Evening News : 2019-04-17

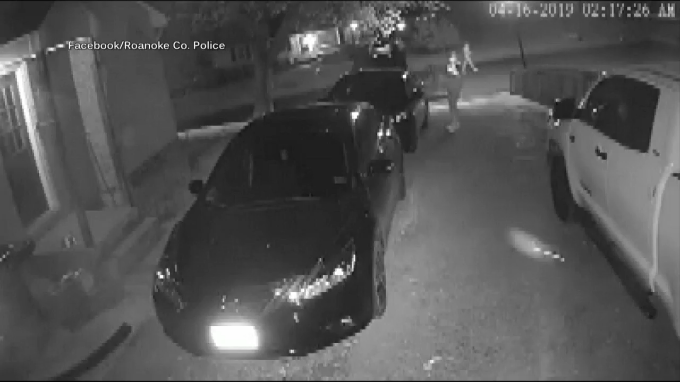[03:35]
Roanoke County police say it happened in the North Lakes community. In the video, take a look. It's very clear.
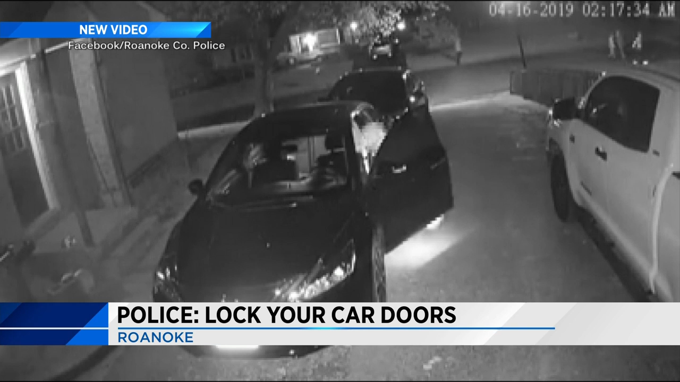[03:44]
You'll see several suspects walking up and down the streets, opening unlocked car doors and making off with valuables. Police say it serves as a good reminder to lock your cars. Meanwhile, if you have any information about these incidents, if you recognize these people that's happened early yesterday morning, please call police.